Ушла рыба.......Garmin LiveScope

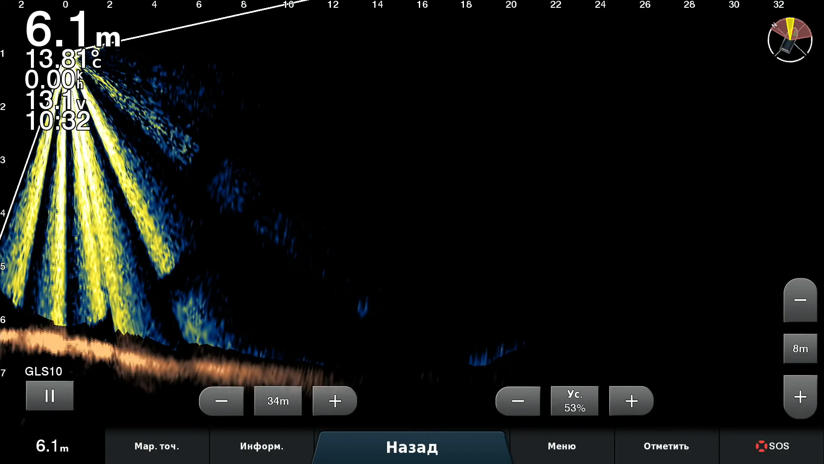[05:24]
On screen: depth 6.1 m
Не за бугорочком. Ну ладно. Одна была. Уже нет. Где же это? Что-то подкрадывается.
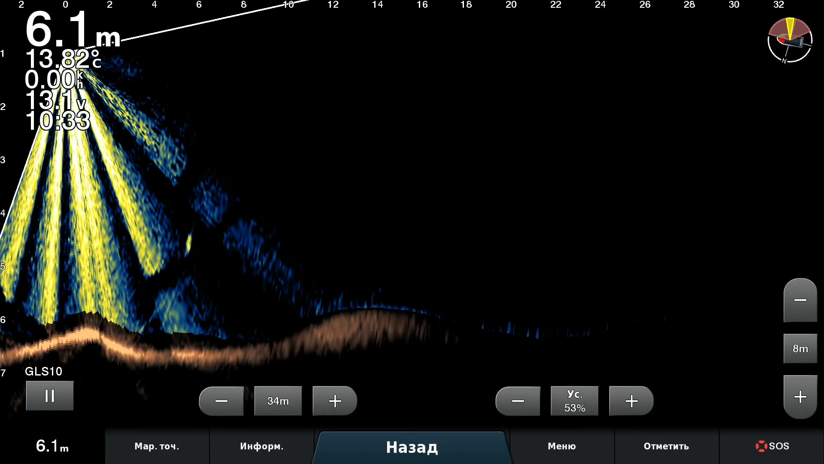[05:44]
On screen: depth 6.1 m, water 13.82°C
Что это, непонятно. Стою, а дерево, а вот он. Ну да. Чересчур я него отвалил.
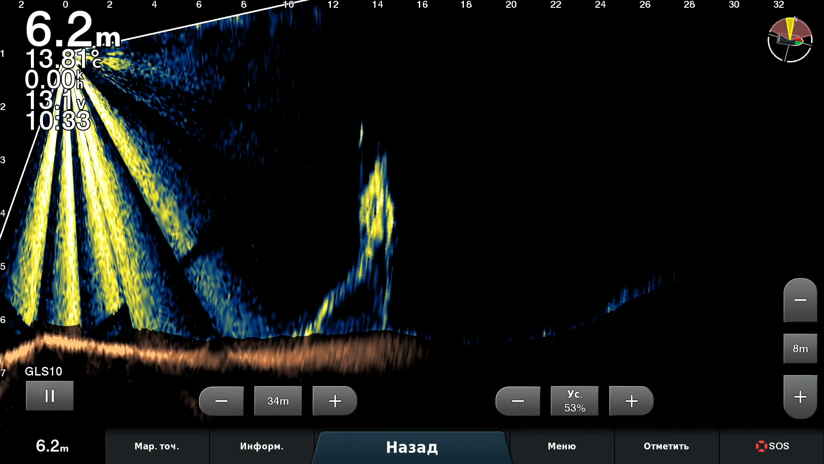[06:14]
On screen: depth 6.2 m
Ладно, ушла рыба, так ушла. Будем менять локацию.